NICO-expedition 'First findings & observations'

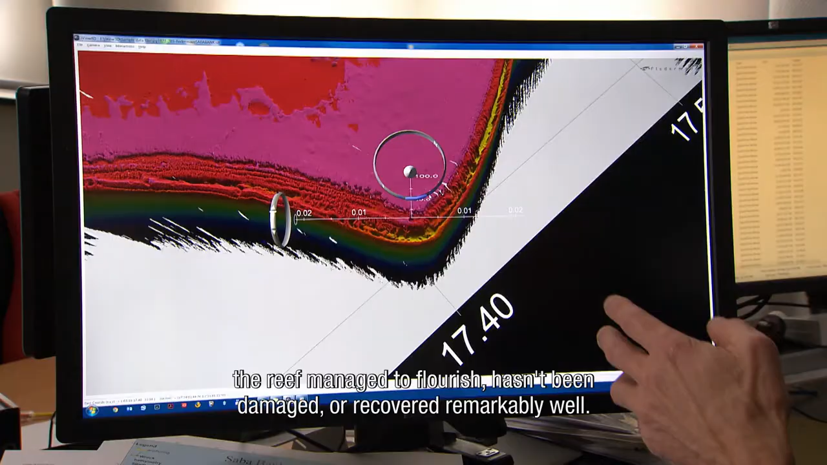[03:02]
Is niet beschadigd geraakt of heeft zich ontzettend goed hersteld.